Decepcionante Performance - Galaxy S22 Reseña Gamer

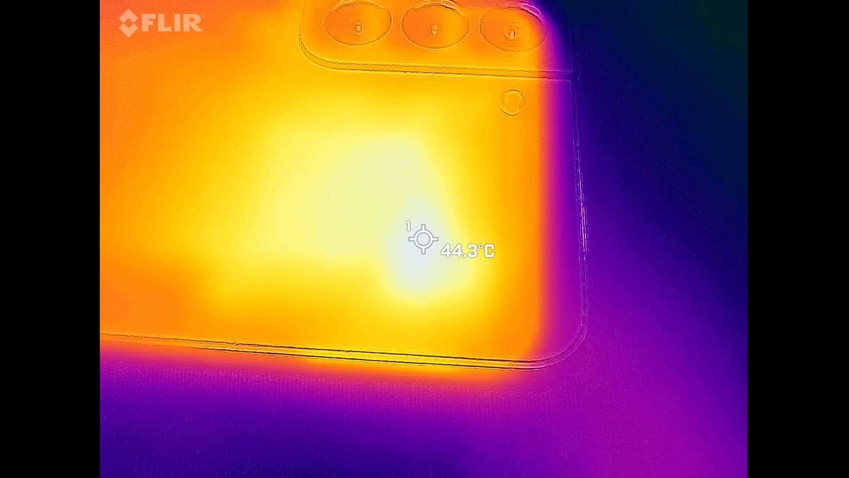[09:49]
On screen: spot 44.3°C
Y después de 20 minutos, la cámara térmica muestra la temperatura cerca de los 45 grados. Y con esto, ya tenemos una base para empezar a comparar. En el modo estándar, empezamos otra vez con unos 60 frames. A los 6 minutos, ya estábamos más o menos en los 40.